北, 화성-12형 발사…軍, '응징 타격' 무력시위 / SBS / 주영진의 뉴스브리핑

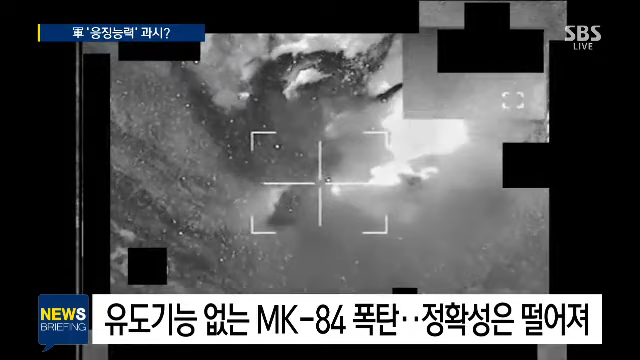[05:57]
요새는 보면 투하를 하면 정밀 유도로 해서 정확히 십자 표적까지 맞추지 않습니까?